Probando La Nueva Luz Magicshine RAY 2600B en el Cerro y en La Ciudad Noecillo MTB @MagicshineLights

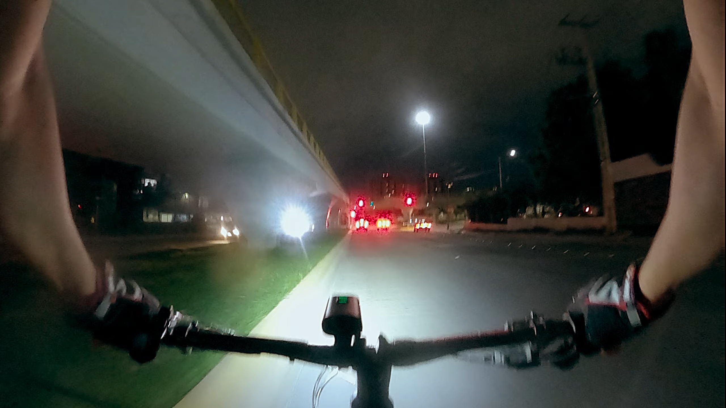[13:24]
ay carajoles por donde nos vamos a meter por el medio por acá
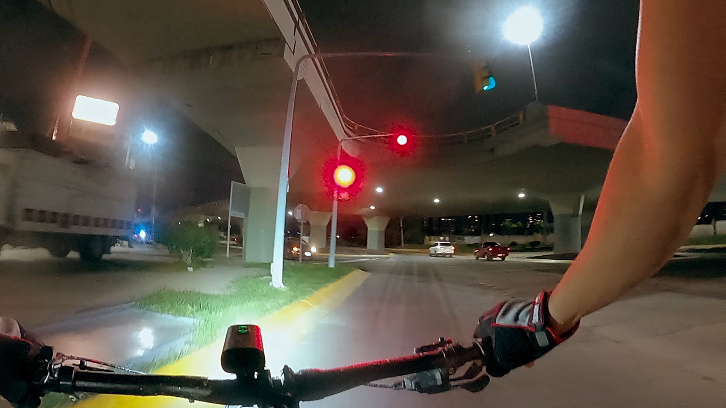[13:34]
vénganse vamos a meternos por acá abajo del puente espero que si se alcance a ver el puente no manchen está completamente a oscuras cómo puede ser posible que no haya luz pero bueno pues es lo que hay
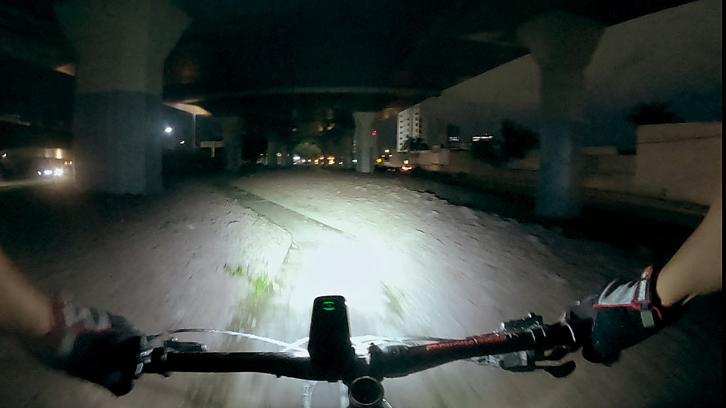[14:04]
afortunadamente esta luz sí es bastante bastante potente miren esta ciclovía está bien rara porque viene por aquí en realidad ni siquiera hay ciclovía es una especie de banqueta pero aquí se termina y luego tiene uno que atravesar por aquí
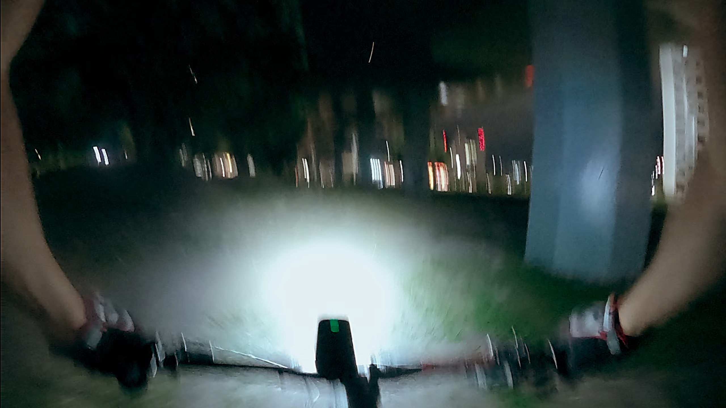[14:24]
y ahí se ve todo el puente sin iluminación y aquí de este lado ya se convierte otra vez en ciclovía ay caracoles
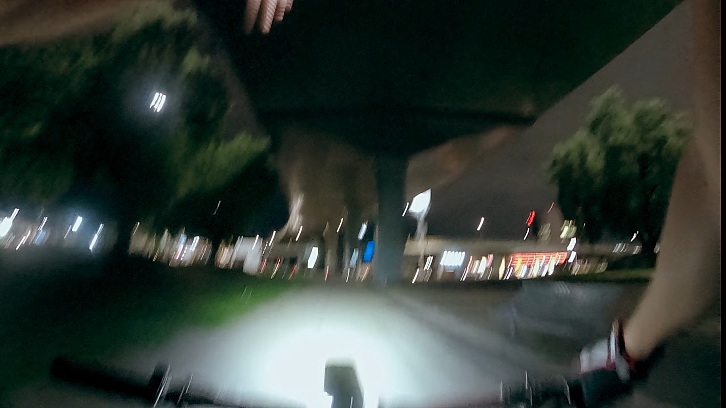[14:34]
y aquí sí nos tenemos que bajar porque es imposible pasar rodando ah no si se va a poder porque aquí no vienen autos